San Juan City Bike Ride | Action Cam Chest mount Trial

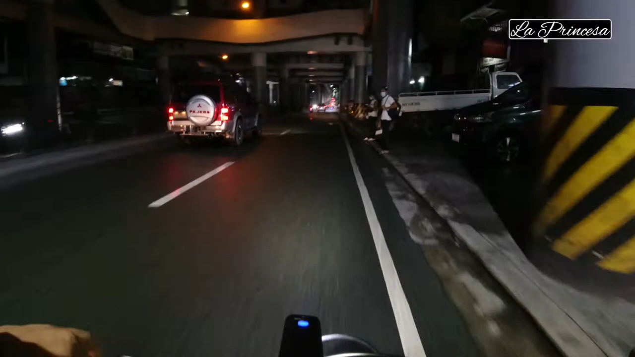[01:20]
Madulas ang daan dahil sa ulan.
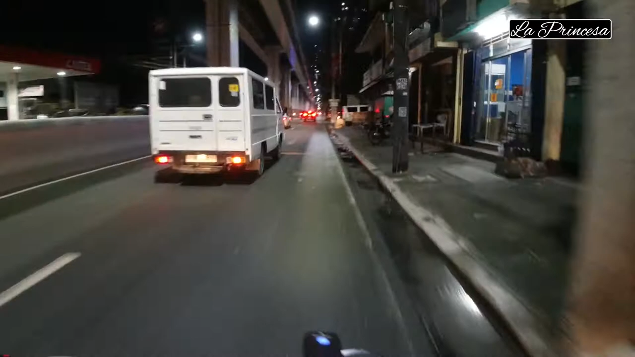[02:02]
Dito sa Aurora Boulevard, walang bike lane pero maliwanag. Tingnan natin mamaya dun sa may bike lane.
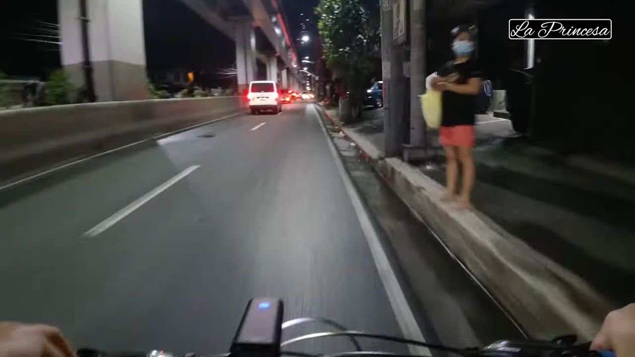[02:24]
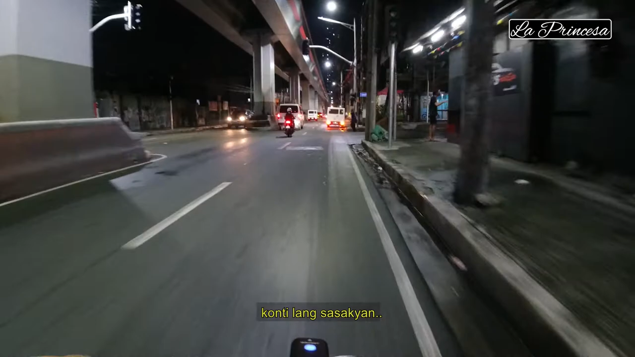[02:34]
Konti lang sasakyan kasi Sabado. Tsaka gabi na. Ano oras na ba? Tingnan natin.
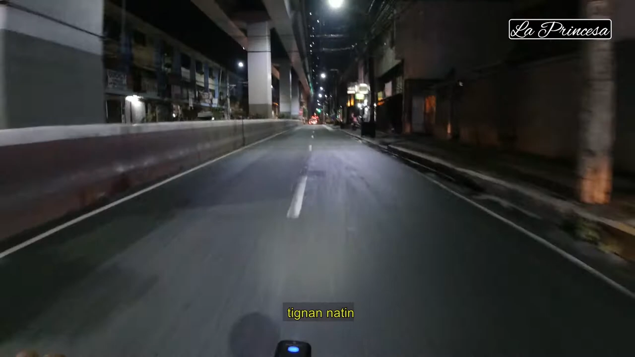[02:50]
It's 6:55 PM. So let's see. Madilim na sa part na paparating.
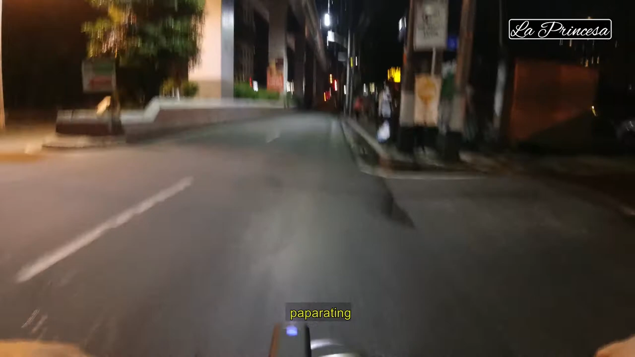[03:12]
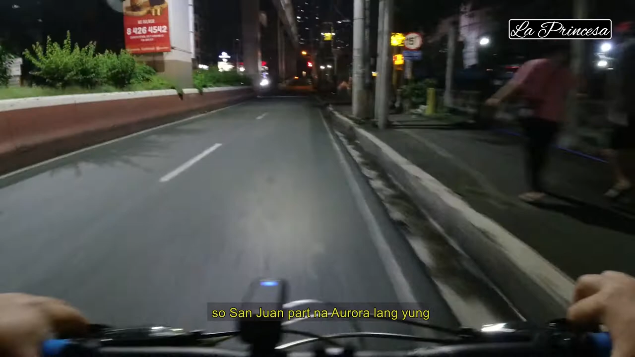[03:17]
So, San Juan part lang na Aurora yung maliwanag. Oopsie. See. Abot ako dyan. Ay, hindi pala. Putik. Abot yun. Ha, green pa eh.
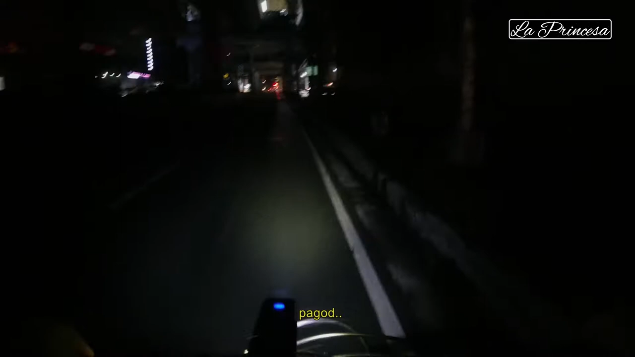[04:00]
Pagod. So you can see, elevated tong daan. So, pahon. Gilmore Station.
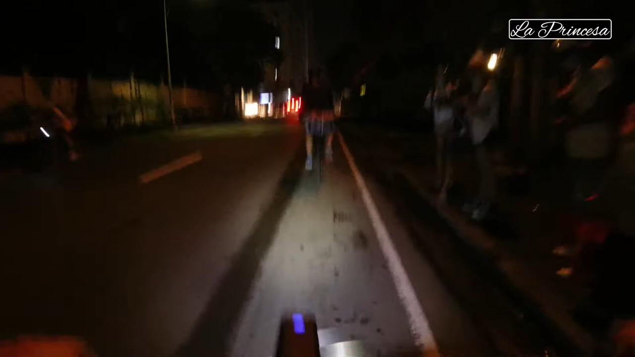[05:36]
Dito ang pila ng dyan ang terminal ng bus papuntang Taytay. Yung mga G-liner, RCG, ay, dyan yung yellow na bus. So dyan sila.
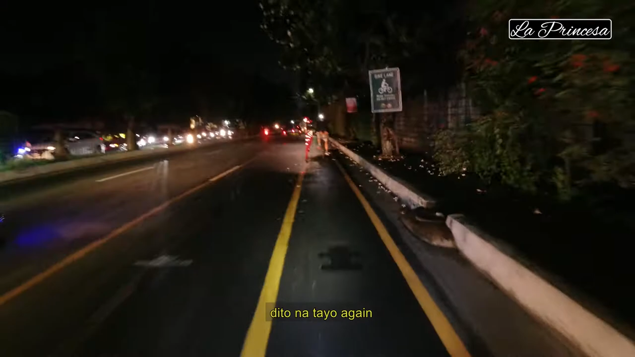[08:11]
Kakabayan ng Ortigas Avenue bike lane is protected for some areas.
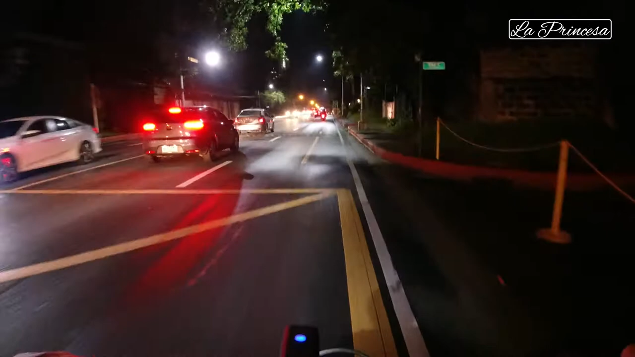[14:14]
Tapos, night ride. Yun, ang disadvantages, ang disadvantage lang niya, naman niya is madilim.
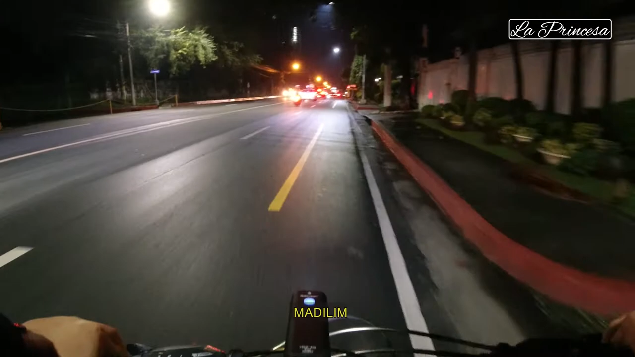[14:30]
Sa ibang kalye, madilim. Pero kaya nga may ilaw ka eh.
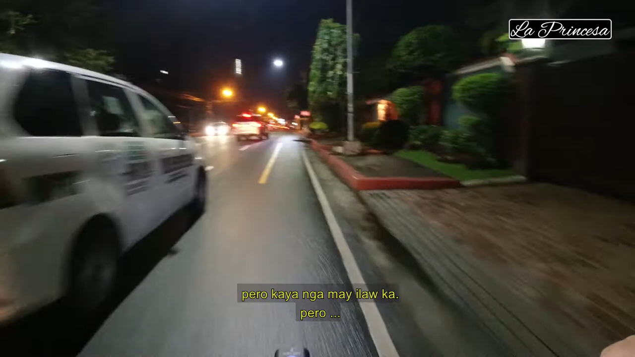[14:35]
Pero, knowing ibang
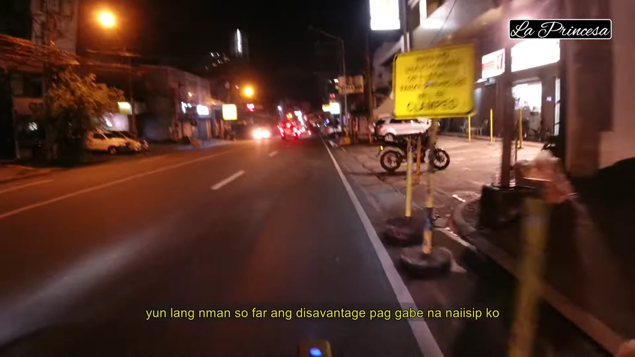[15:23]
naman so far ang disadvantage pag gabi na naiisip ko since lagi ako nagda night ride, so dito ako lagi sa Wilson lumalang.
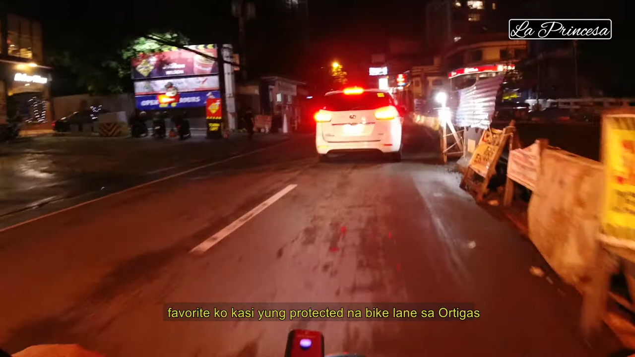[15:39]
Favorite ko kasi yung protected na bike lane dyan sa Ortigas. Kaso
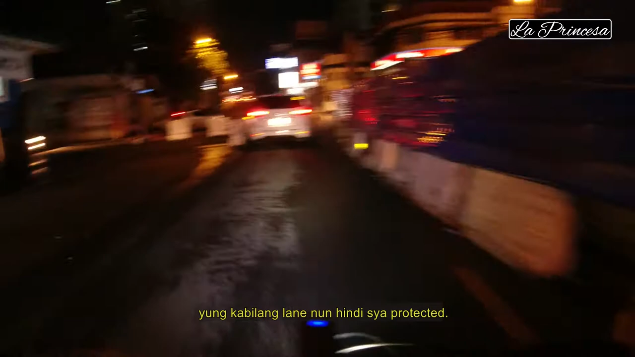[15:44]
yung kabilang lane nun, wala, hindi siya protected. Pero may bike lane pa rin. Hindi nga lang protected.
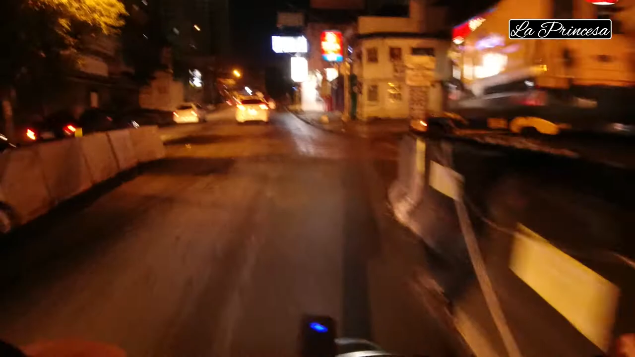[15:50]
So, dito na tayo sa Wilson. Dito na ako liliko. Okay.
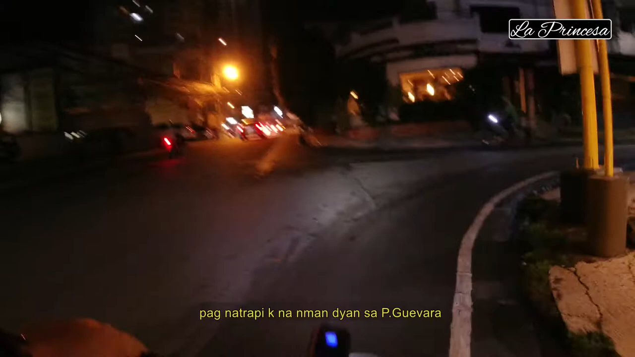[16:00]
Kung na-traffic na naman dyan, sa may Tigibara, ipit na naman ako.
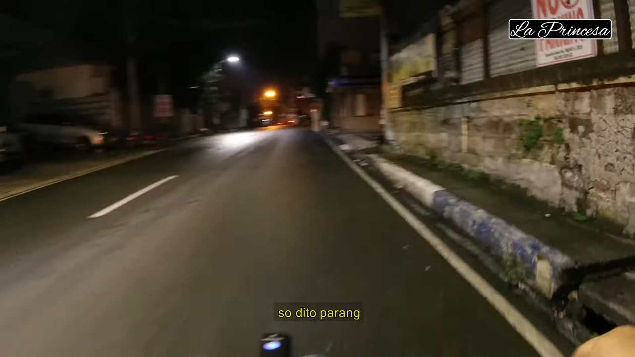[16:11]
So, dito, parang konti lang dumadaan na sasakyan.
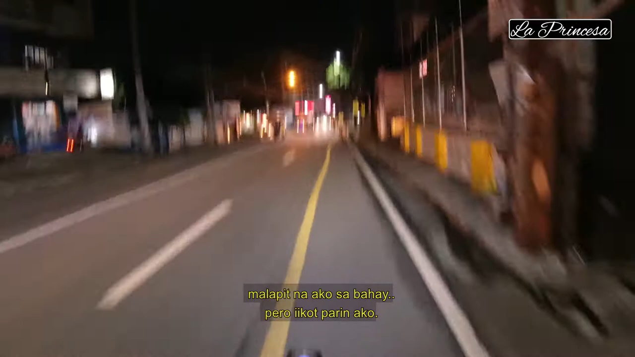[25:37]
Mga unang mga bago-bago pa itong bike lane, hinuhuli yung mga ganito eh. Pinupuntahan ng mga palusa sa mga officials. Dati, bumili ako dyan sa may Mercury, madadaanan natin yon.